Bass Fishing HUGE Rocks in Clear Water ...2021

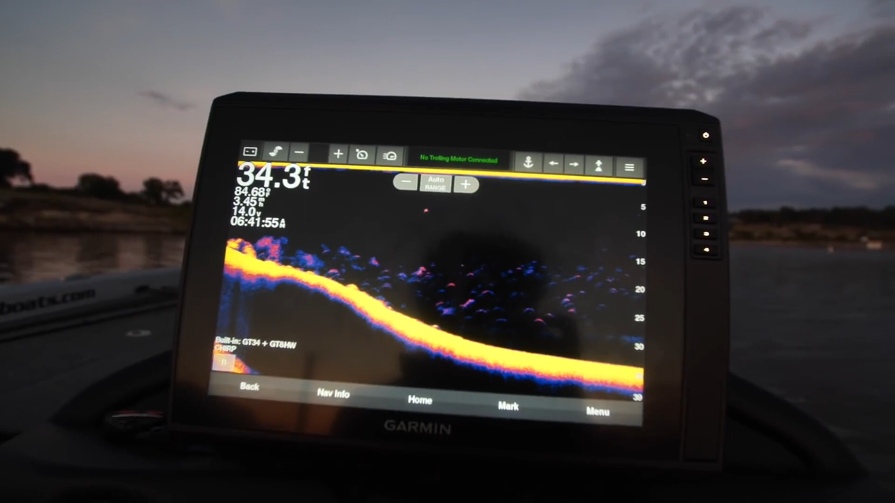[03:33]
On screen: depth 34.3 ft
I've never actually been up early enough to see my electronics start off in night mode. That's pretty cool. You don't even have to switch anything.